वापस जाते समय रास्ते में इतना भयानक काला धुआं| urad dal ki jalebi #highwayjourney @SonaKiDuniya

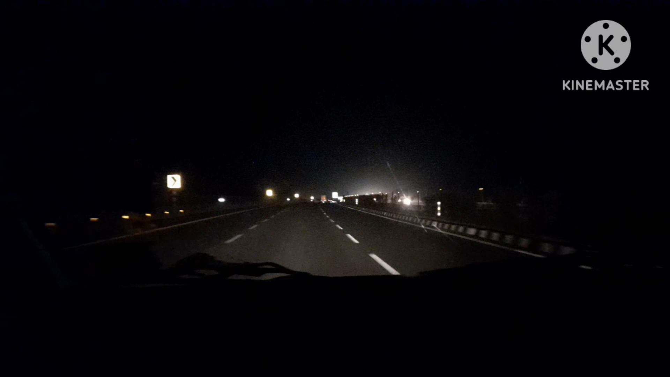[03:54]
तो अभी जो है रात हो गई है साड़े साथ बजरा है और हम लो जो है सैफ़ाई मतलब पहुच गए है लेकिन अभी भी मतलब यहां से जाने में हम लोग
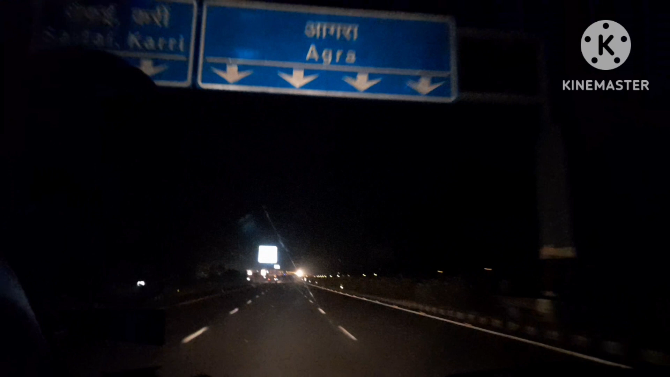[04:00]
को रूम तक आदे गंटे लग जाएंगे तो गैस देखो हम लोग सुबा चले थे और अभी मतलब की साथ बज़ गया है पूरी पूरा दिन हम लोग का मतलब गाड़ी में ही बीट गया अभी जो